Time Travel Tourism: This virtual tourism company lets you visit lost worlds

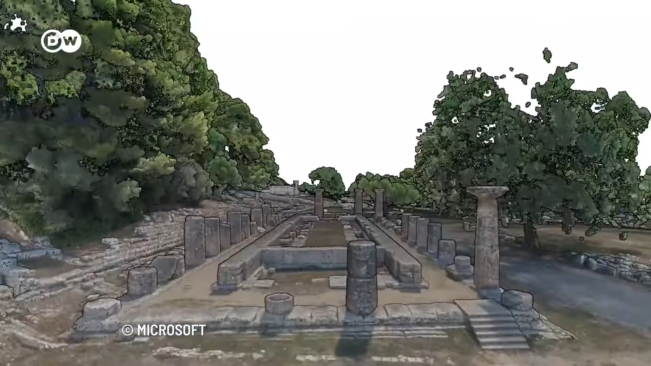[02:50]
For this purpose, thousands of pictures of the iconic site were taken with cameras on the ground and with drones in the air.
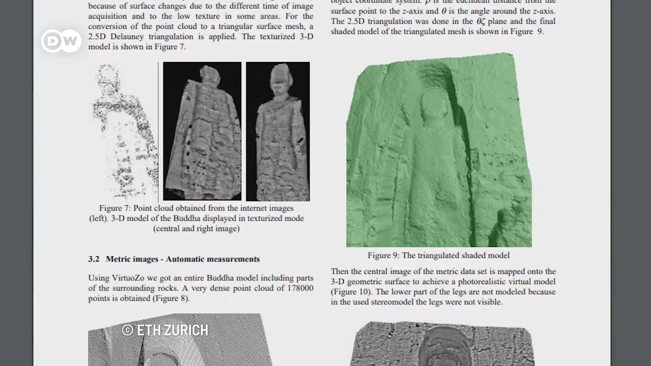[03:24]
Already in 2004, researchers of the University ETH Zurich reconstructed the Great Buddha of Bamiyan in Afghanistan after the Taliban had destroyed it three years prior.